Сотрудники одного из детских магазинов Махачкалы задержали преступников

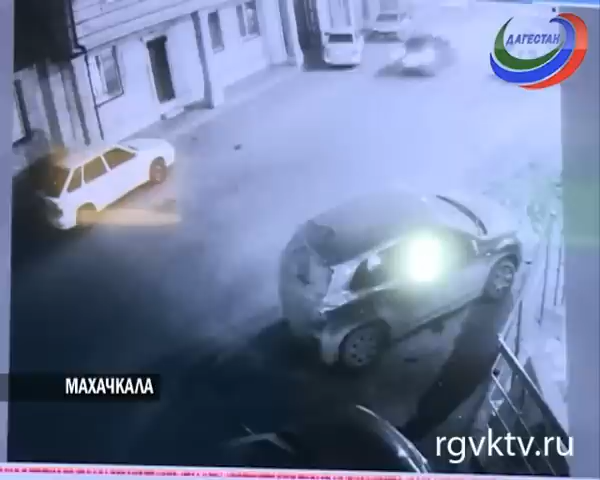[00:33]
На кадрах камеры видеонаблюдения видно, как злоумышленники выбегают из магазина. За ними пострадавшая. А вот и Ренат, который тормозит проезжающий автомобиль и догоняет преступников.